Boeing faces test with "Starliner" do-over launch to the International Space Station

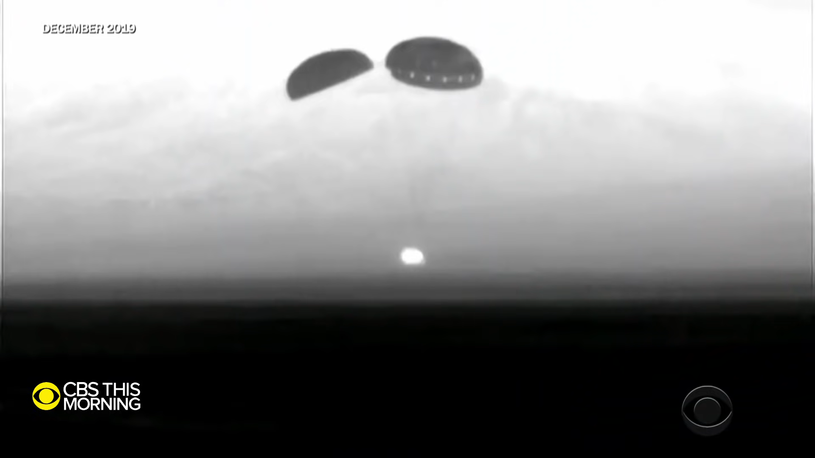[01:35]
And Starliner touches down in the desert in New Mexico.